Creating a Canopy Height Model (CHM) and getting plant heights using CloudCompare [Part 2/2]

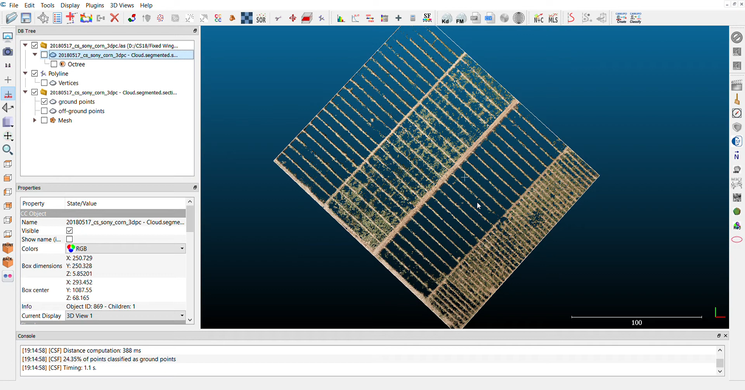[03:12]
point cloud so my suggestion here would be to treat each filter I'm sorry I'm sorry each field separately and then adjust the parameters on this cloth simulation but basically what this tool will do it will identify the ground points and will simulate a cloth so
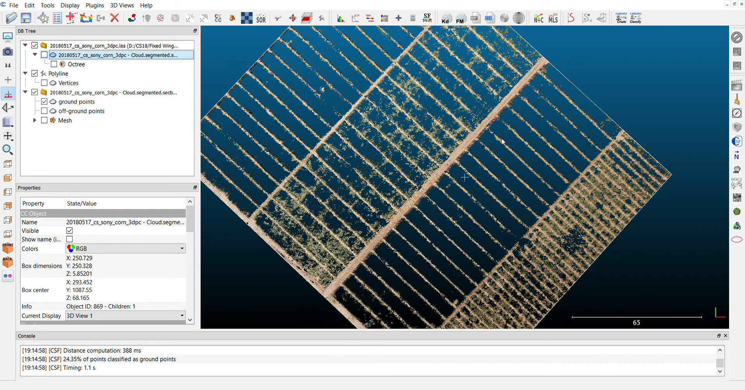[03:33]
we have a model of the of the ground okay and here you can see off ground points and
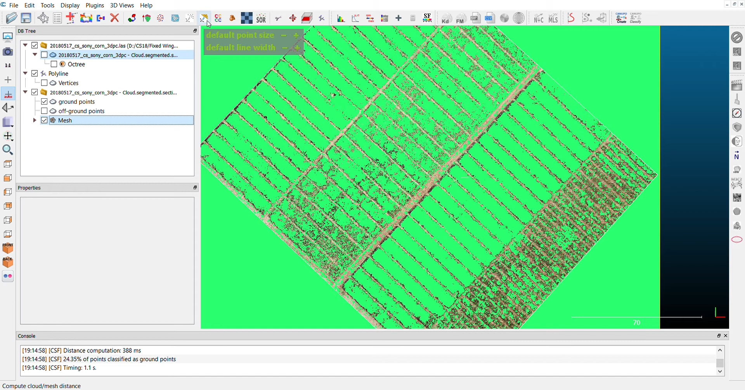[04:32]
this will give us the height of the plants so I will select both the point cloud and the mesh and we'll click here on compute cloud mesh we'll click here on the we have the with the field, and here we have over the efectами and here we have not have our points, this is nobody ready we have an image of the center of the field of the distance and the distance, I just keep the parameters as is and you see here on the background gives us an estimate of how it will look like, and here I I can I click it compute
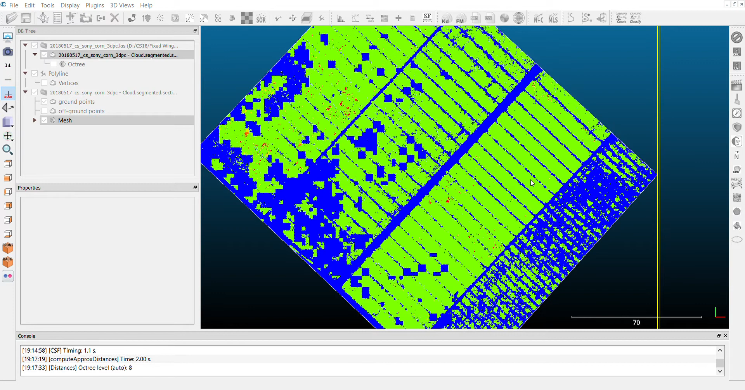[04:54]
click OK, so here we have not the elevation, but the height of each point compared to the ground, not to the sea level. If I click here, I can make visible, I can make the color scale visible, so you see what it represents,
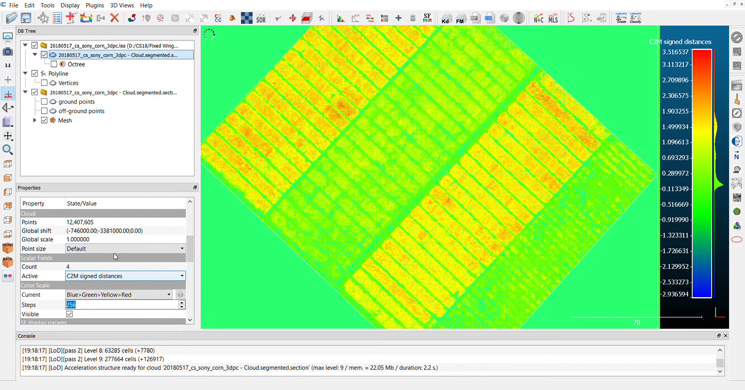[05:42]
negative 2.9 to 2.7 meters, OK, we're working with meters. You can also adjust this color scale. So, for example, if I bring this around here, it will adjust the color scale, and then you can feel free to play with it.
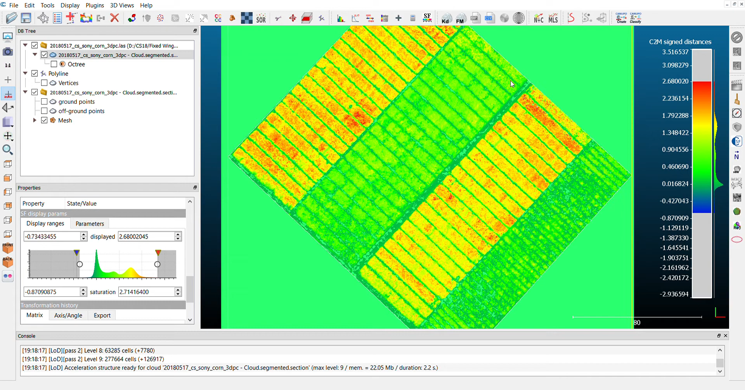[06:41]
All right, you can always save this point clouds, using the saving tool. And you can also export this canopy height model. I'll just twist a little bit so you can have a different look to it. So, the taller ones are yellow and reddish. How do you sport it to a raster? This is tricky. You have to define the step for this data set.